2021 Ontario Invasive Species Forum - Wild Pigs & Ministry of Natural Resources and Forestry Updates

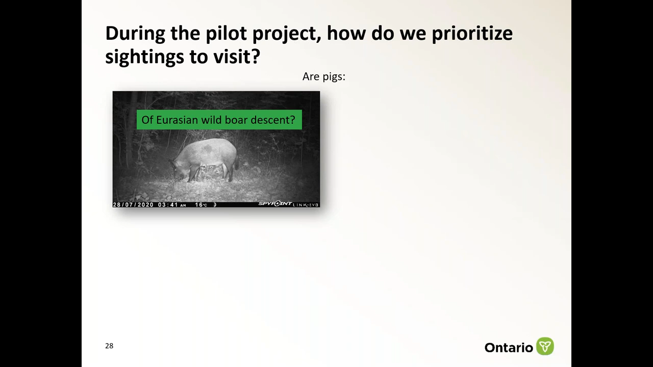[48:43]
or especially boar with hybrids with a hardy heritage breed, are known to survive and reproduce more successfully in the wild than their domestic counterparts. So we would investigate cases where they're known Eurasian wild boar. Are they reproductive or traveling in a group?